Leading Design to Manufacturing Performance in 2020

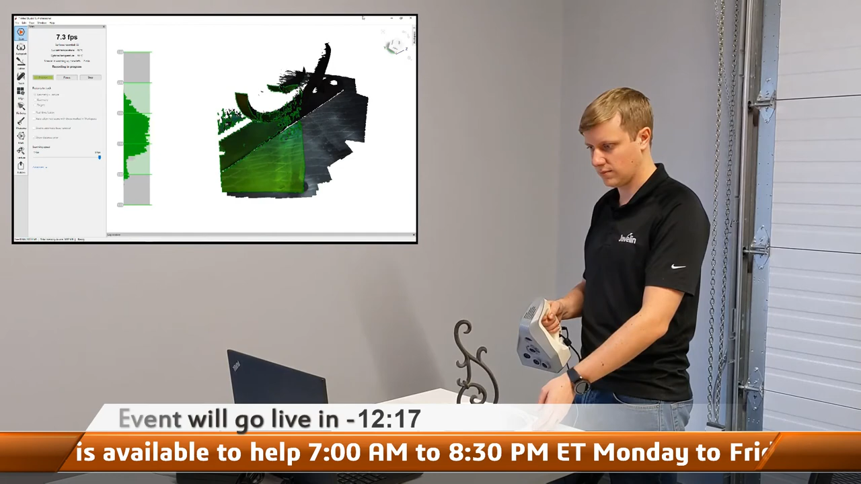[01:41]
After completing multiple scans and fusing the results together we are left with a mesh that can be exported in many different file formats.
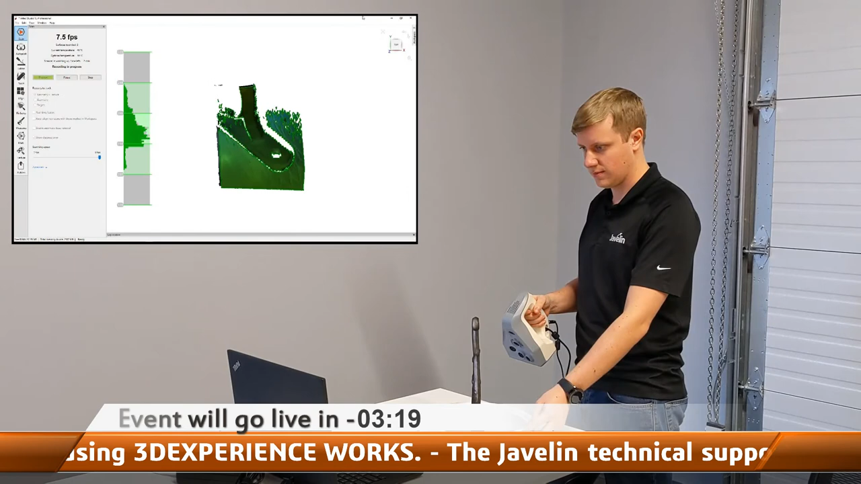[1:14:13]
This scanner takes pictures at over 7 frames per second to a 3D resolution of 0.1 millimeters, which should be perfect for our application.